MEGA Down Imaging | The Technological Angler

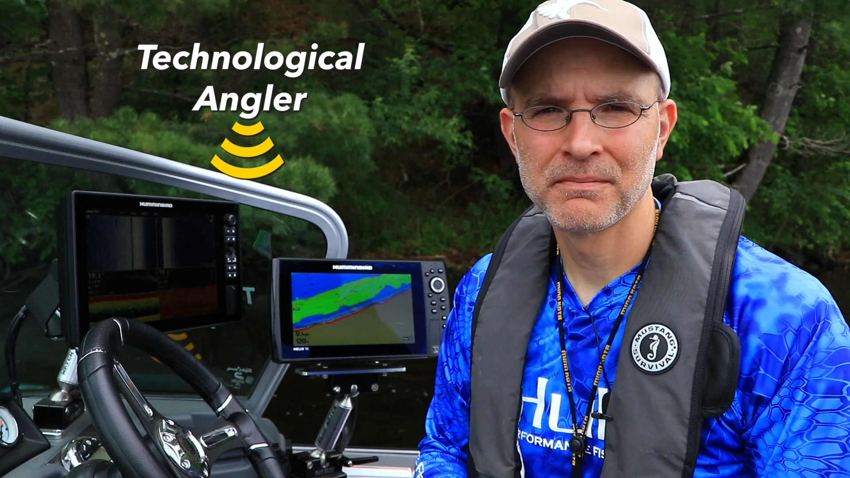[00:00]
Humminbird's mega imaging technology has transformed the ways that we use side imaging to find fish and the structure they relate to.
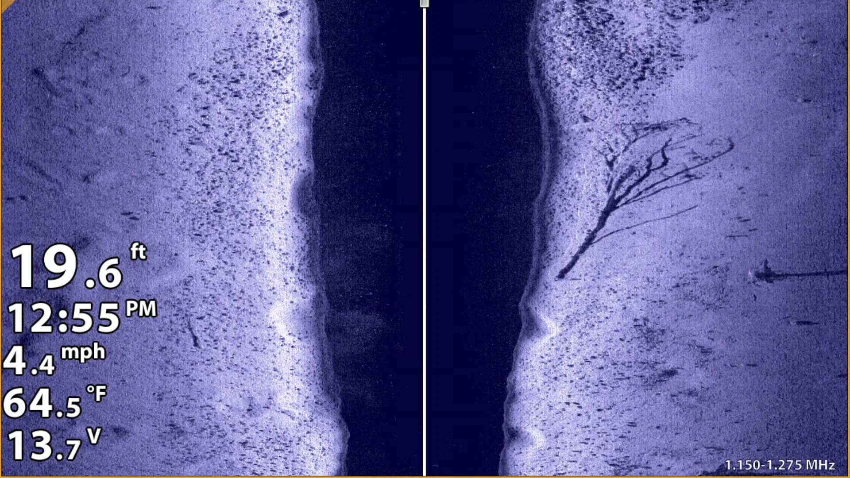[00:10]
On screen: depth 19.6 ft, speed 4.4 mph
The high frequency of mega imaging, 1.2 megahertz,
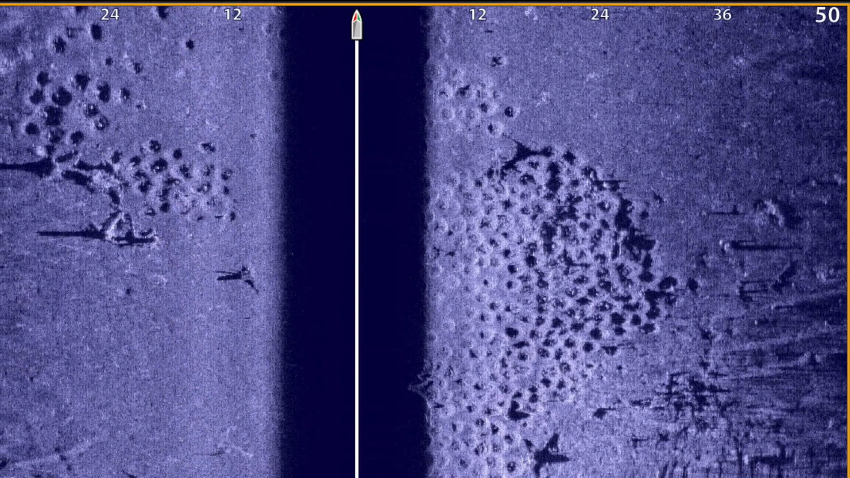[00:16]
delivers the clearest images and best resolution available.
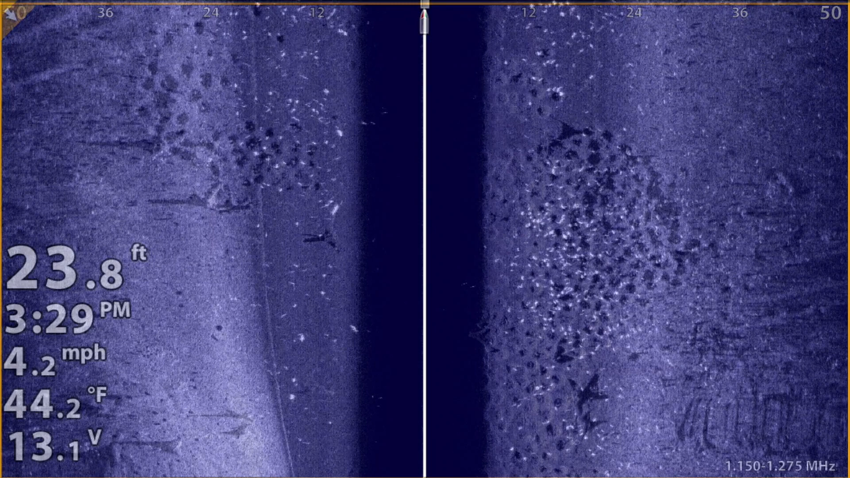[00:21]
On screen: depth 23.8 ft, water 44.2°F, speed 4.2 mph
And that's not magic or hype, it's science and fact. These mega advantages were first introduced for side imaging, which is great when we're covering water in search mode.
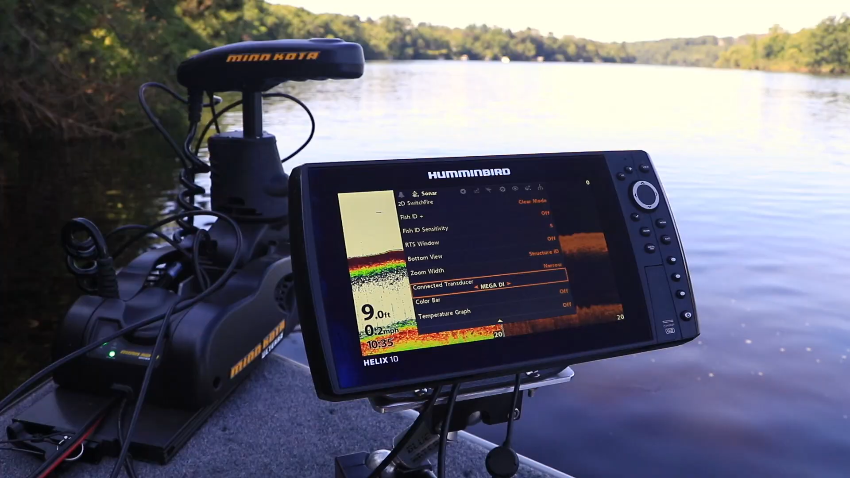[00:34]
On screen: depth 9.0 ft
But guess what?
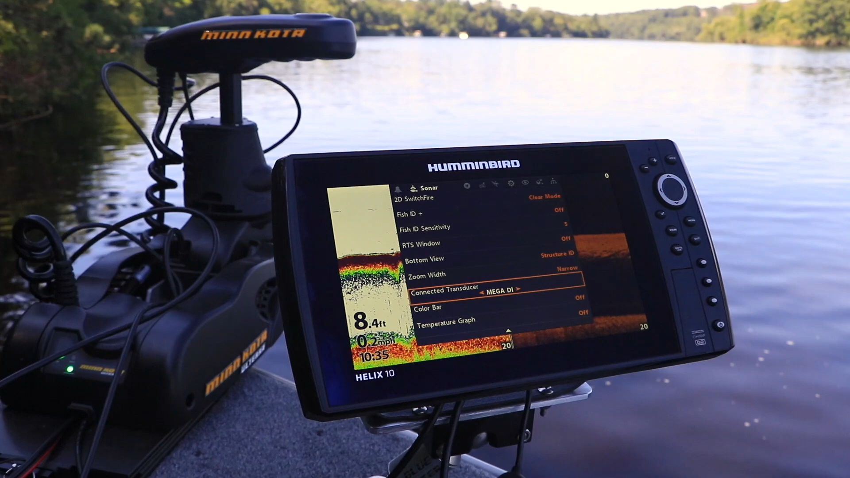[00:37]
On screen: depth 8.4 ft
They're also available for down imaging when it's time to settle in and fish.
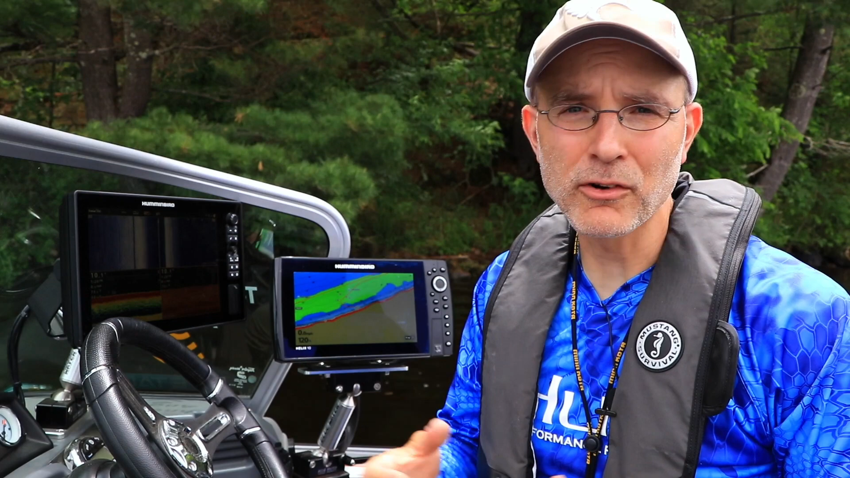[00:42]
Mega down imaging works by taking that high frequency 1.2 megahertz sonar beam and directing it straight down to examine fish and structure that are directly beneath the boat.
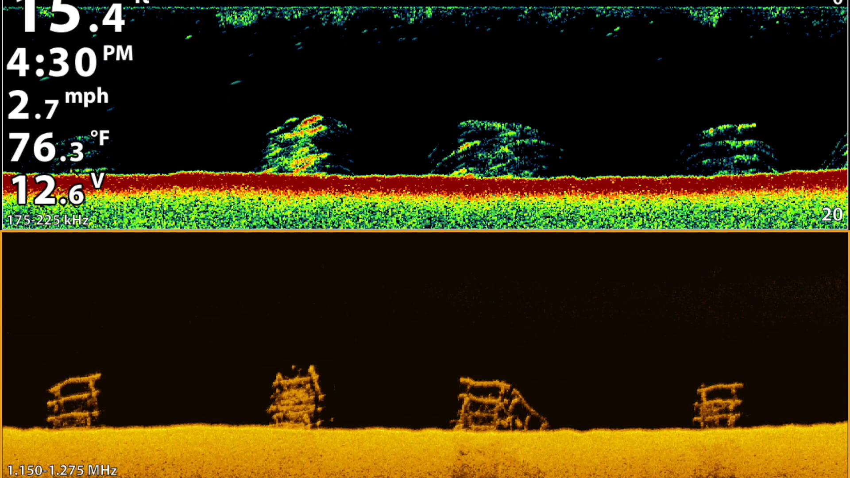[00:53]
On screen: water 76.3°F, speed 2.7 mph
For the angler, that means we can expect the clearest down images ever.
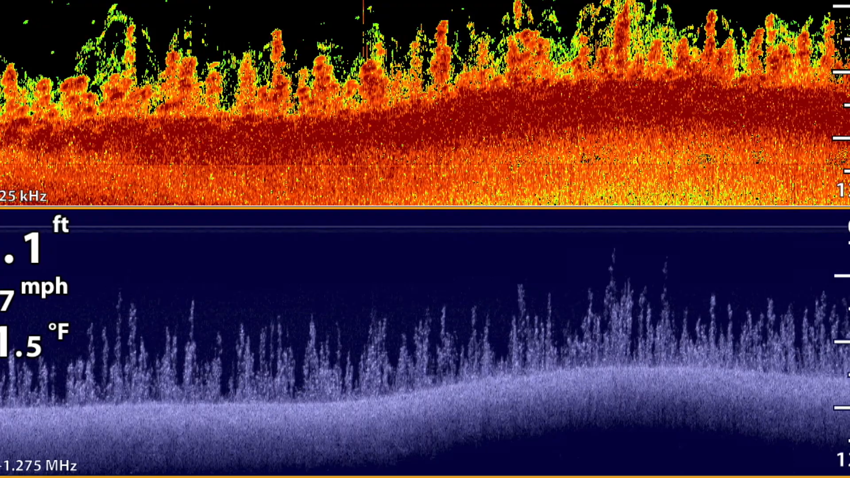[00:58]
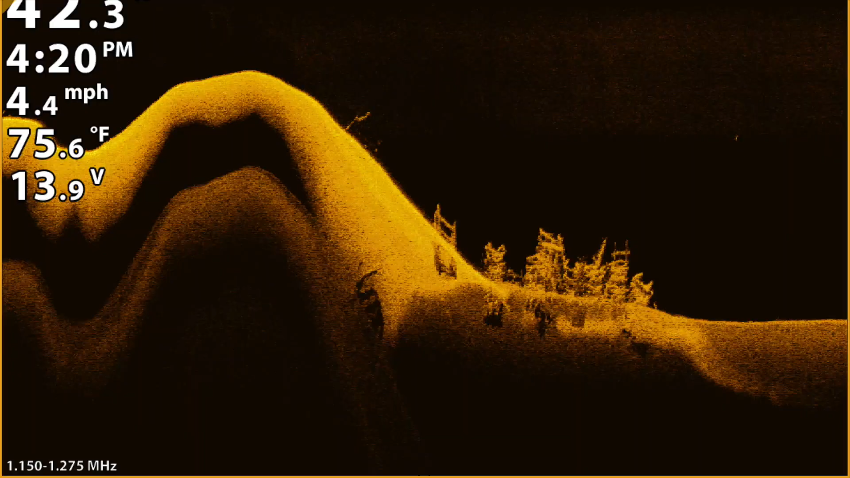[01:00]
On screen: water 75.6°F, speed 4.4 mph
So there's no guesswork when it comes to interpreting the information on your display.
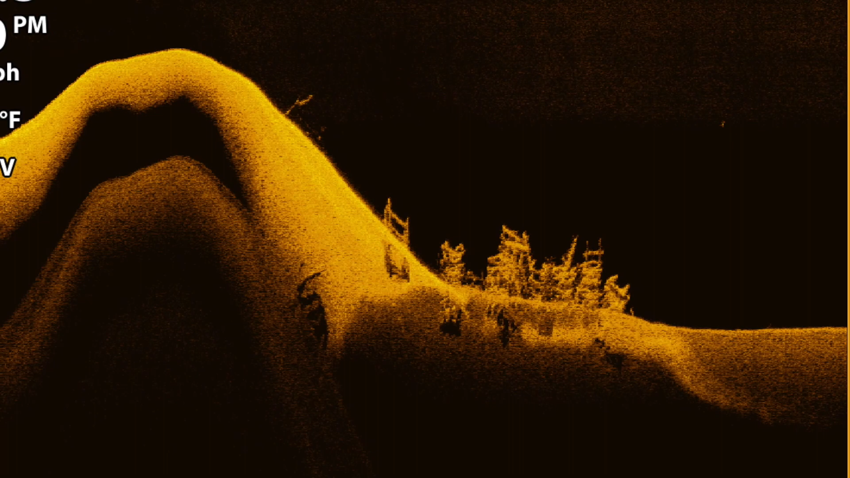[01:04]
Mega imaging's industry-leading resolution,
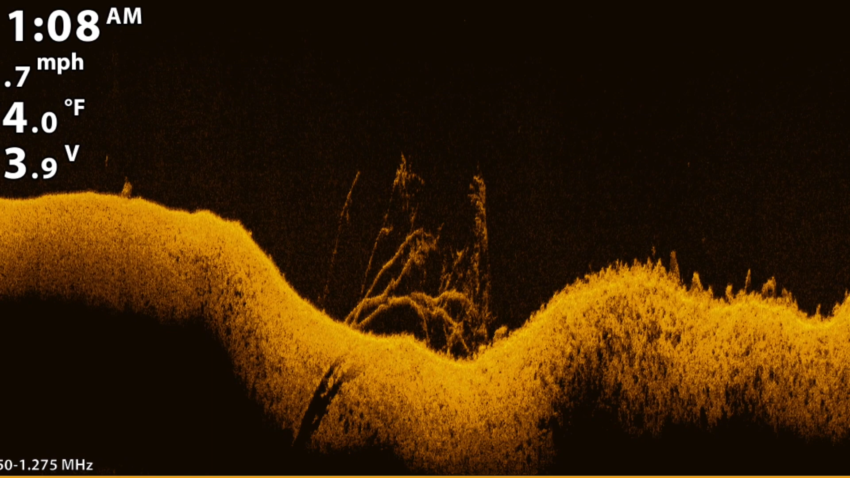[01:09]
or target separation, means that we can see fish that are holding tight to or
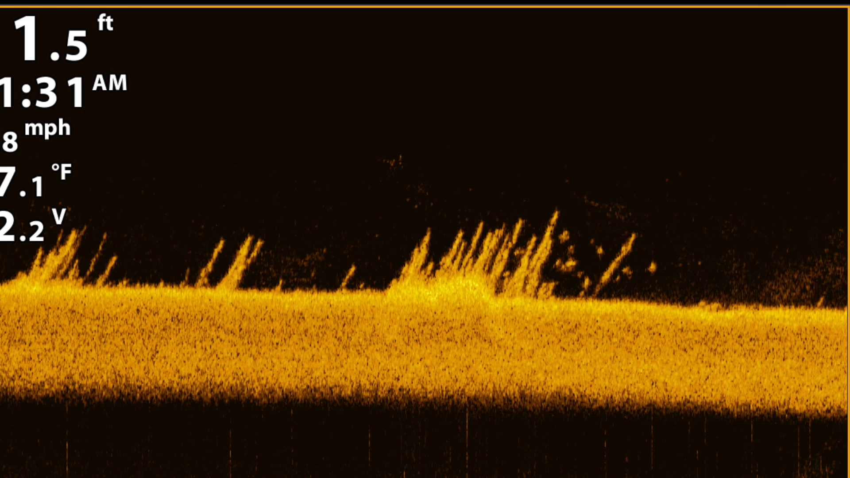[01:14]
buried within cover on our mega down imaging view. Mega down imaging is perhaps the most powerful, informative way to investigate objects that are directly beneath your boat, so you can catch more fish and have more fun on every trip.